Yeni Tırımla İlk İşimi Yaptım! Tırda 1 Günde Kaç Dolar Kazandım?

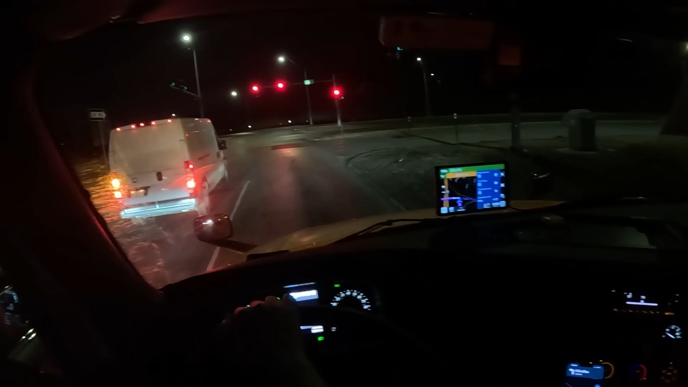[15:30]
Ve Amazon'un facilitiesine 2.7 mil uzaklıktayım. Hemen hemen geldim diyebilirim. Yol gayet keyifliydi. Çünkü dümdüz yoldu. Tırı kruz kontrole koyduktan sonra ben de rahatlıkla maç özetlerimi falan filan izledim yani.
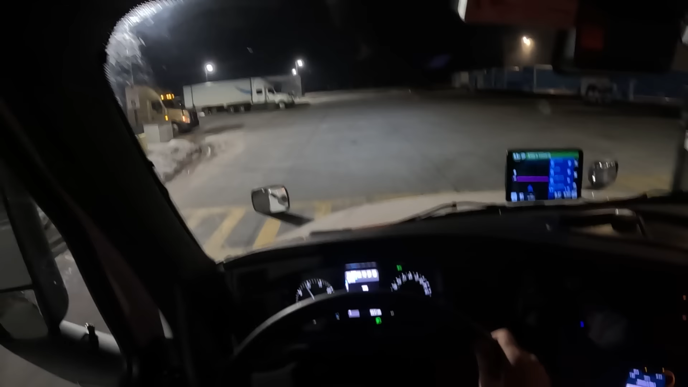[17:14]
İçeri gidiyor debeleniyor falandı filandı. Bakalım tırımızı şöyle koyalım şuraya da.
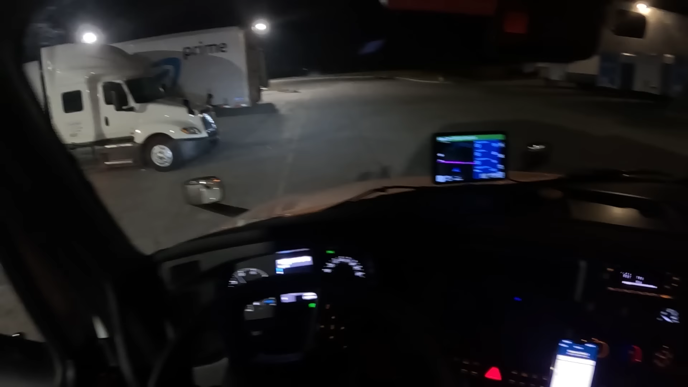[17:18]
U atarım büyük ihtimalle de rahat rahat park edeyim. Şöyle çekeyim.
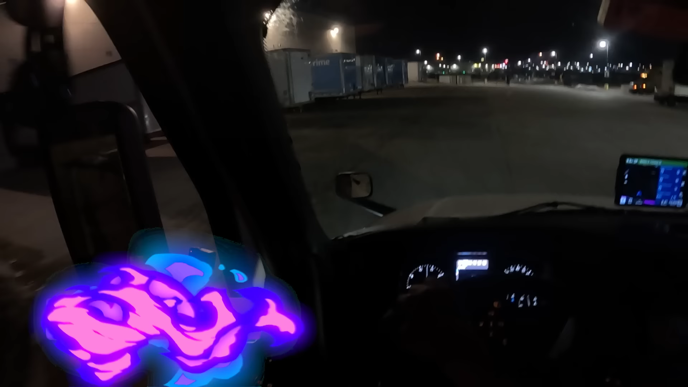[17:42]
Şimdi şunu 104 numaraya bırakalım. 104 burası. Trailerimiz düzlenmedi. Güzel. Sıkıntı yok. Ayarlayacağız bir şekilde. 106'dayız.
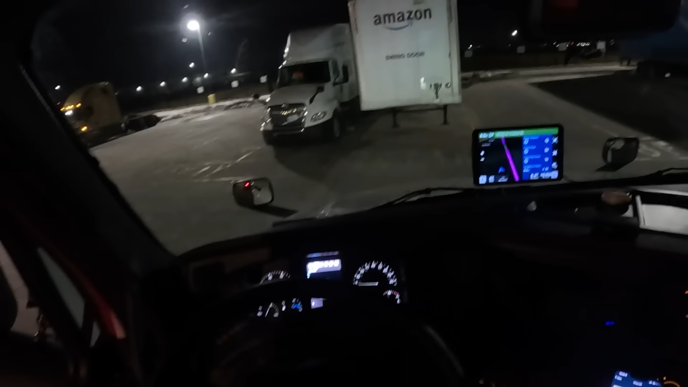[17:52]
Verdik sağa. Buradan da verdik sola. Bir bakayım da.
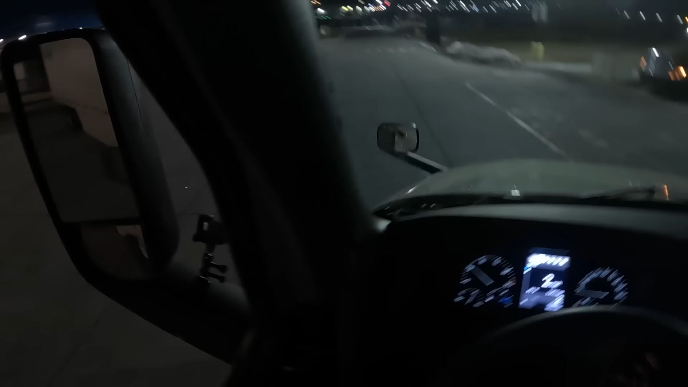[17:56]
Biraz daha şöyle hatta çapraz vereyim. Biraz mesafem olsun. Tamam. Ayarlayamadım bazı şeyleri ama inşallah güzel olacak diye temenni ediyoruz.
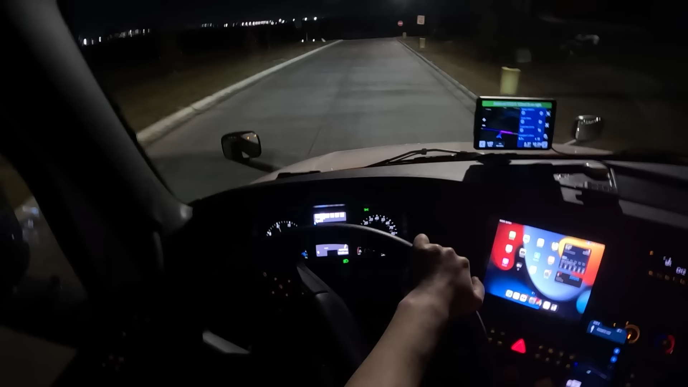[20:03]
Havada bu arada 44 Fahrenheit'a kadar düştü. Buradan bir soldan girelim.
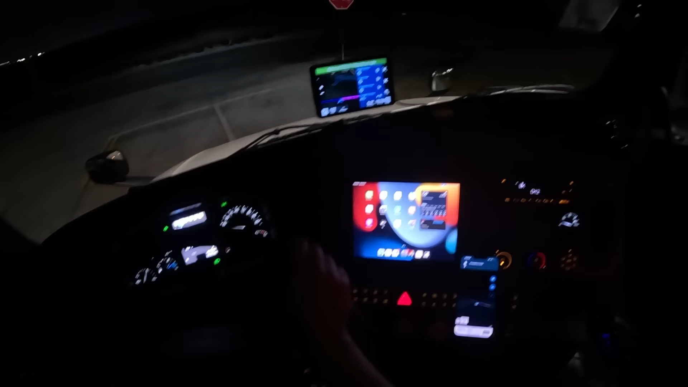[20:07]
Soldan mı gideceğim? Abim harita. Bakalım nasıl bir facility bizi bekliyor. Göreceğiz. İnşallah kapıda güvenlik vardır da uğraşmam. Hemen oradan check-inimi yapar. Boş trailer'imi bırakırım. Sonra da size gereken bilgimi aktarırım. Ama bugün fark ettiyseniz bayağı bir yol geldik. Çok şükür üzerimde bir yorgunluk yok. Güzelce şöyle tırda uyumak istiyorum. Bir gün sizlere tır kamping falan filan diye bir videoda çekmek. Tırda uykunasın. İşte akşam yemek yaparız hep beraber. Güzel olur diye düşünüyorum. Amazon burasıymış. Haa tamam.
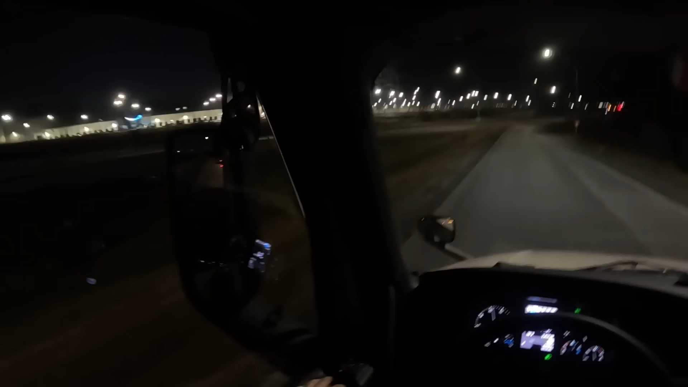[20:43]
Amazon burası. Tamam burası büyük. Sıkıntı yok. Şuradan bir dönelim bakalım. Bakalım. Tamam. Main entrance drop and pick up truck entrance. Tamam. Zaten karşıda tırlar var. Tamam. Kapı güvenliğimiz de var. Sıkıntı yok.